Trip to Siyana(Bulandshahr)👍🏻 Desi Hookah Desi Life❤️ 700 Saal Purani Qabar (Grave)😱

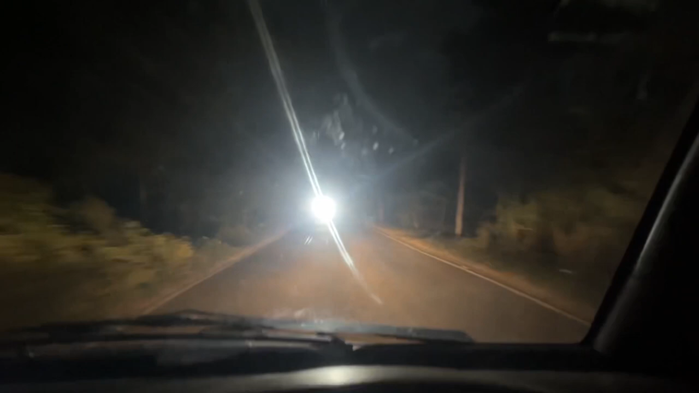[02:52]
गाड़ी भी चला रहे हैं व्लॉगिंग भी कर रहे हैं साथ साथ लेकिन यार ऐसे व्यूना और ऐसे ट्रिप बढ़िया लगती है अंधेरे में सुमसान ओ फो और ठंड़ा ठंड़ा मौसम है वादिख भाई